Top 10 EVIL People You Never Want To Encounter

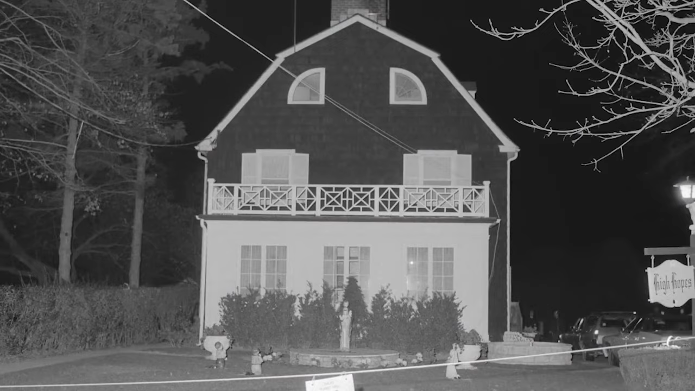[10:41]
Now due to this, demonologist Ed and Lorraine Warren visited the house and set up time-lapse infrared cameras.